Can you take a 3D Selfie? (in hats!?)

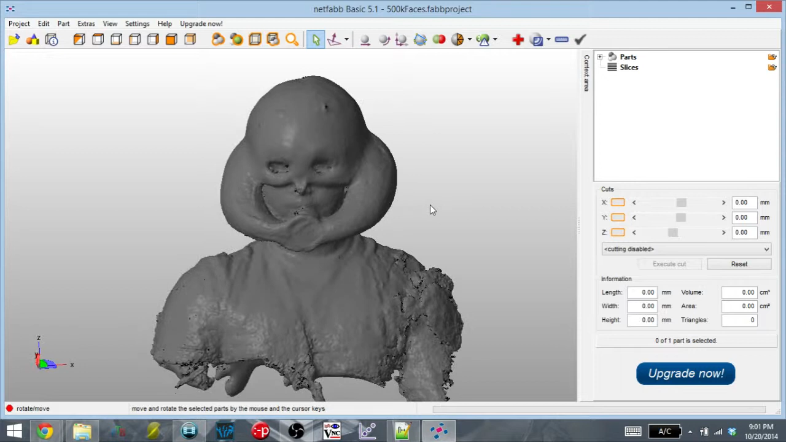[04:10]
First of all, it didn't capture the antennas. You can see that it tried to here, but it didn't reconstruct any of the antennas past that.
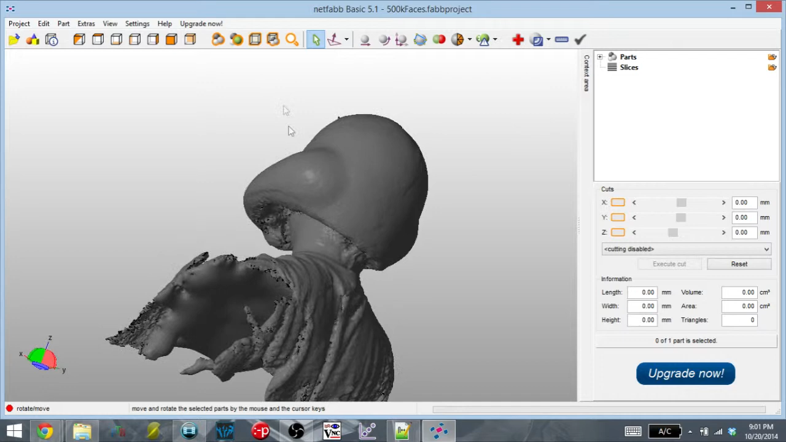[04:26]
There's just that little mark on the helmet. But also, it had a really hard time seeing the bottom of the helmet.
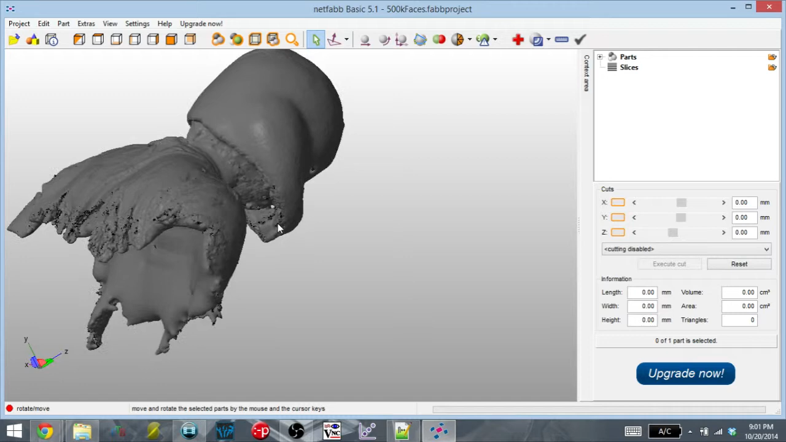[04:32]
You can see here that it's missing almost all of it, and that's going to take some pretty heavy work to reconstruct the bottom there.
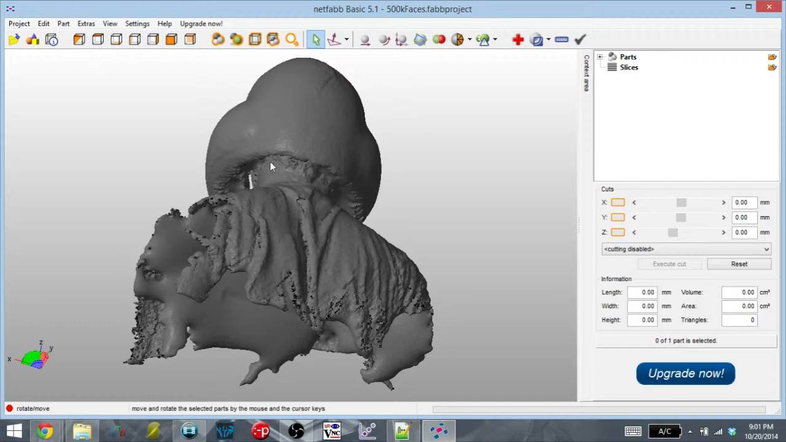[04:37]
Another issue is that it had the front of the helmet connect to the face.
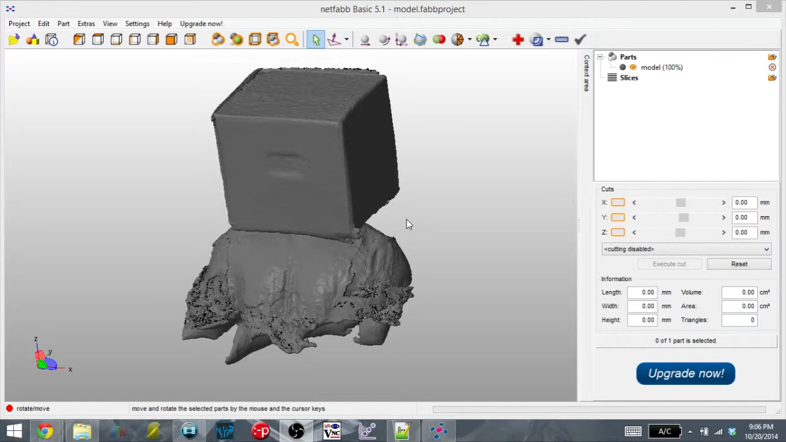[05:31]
And finally, we have the Pigman scan. I thought this was going to be the easiest one of the bunch because it was just a cardboard box on my head.
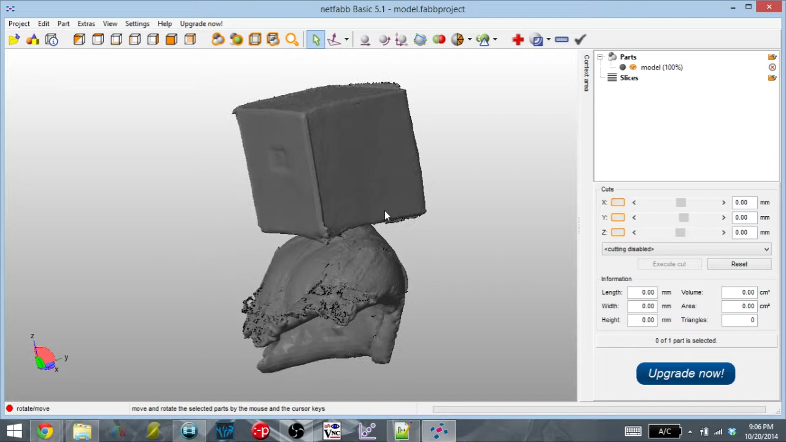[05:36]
And for the most part, I was right. The fronts and the sides came out pretty smooth. When you get to the top, you see that it had a little bit of trouble detecting exactly where the edges are. But overall, it did a pretty decent job.
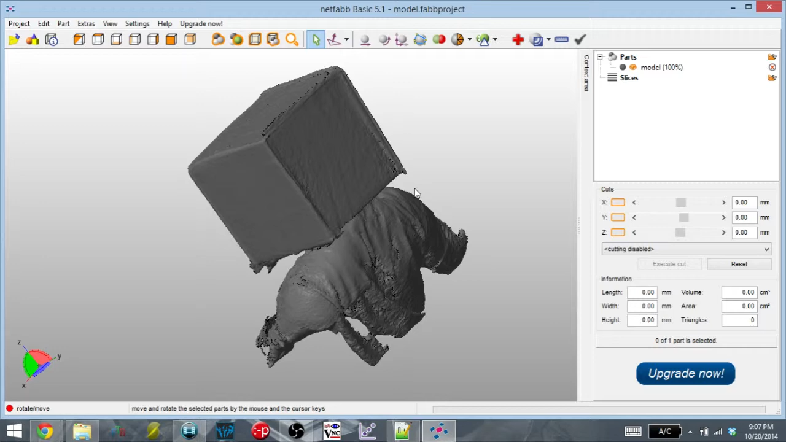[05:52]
However, when you look at the bottom, you see that it didn't quite fill in the inside. It didn't detect that this bottom was enclosed, and so it rendered all of the inside.